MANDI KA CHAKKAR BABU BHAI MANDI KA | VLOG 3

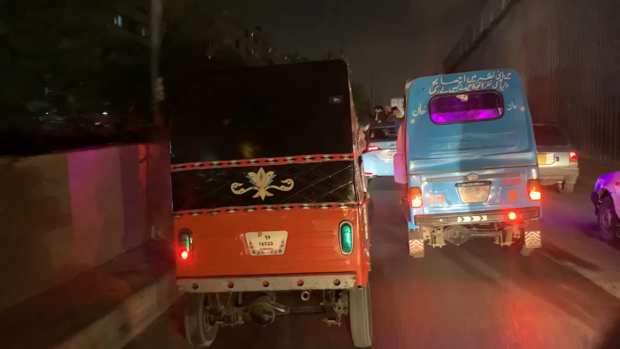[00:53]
पेट्रोल महंगा हो गया, उसके बाद भी ट्रैफिक आप देख सकते हैं।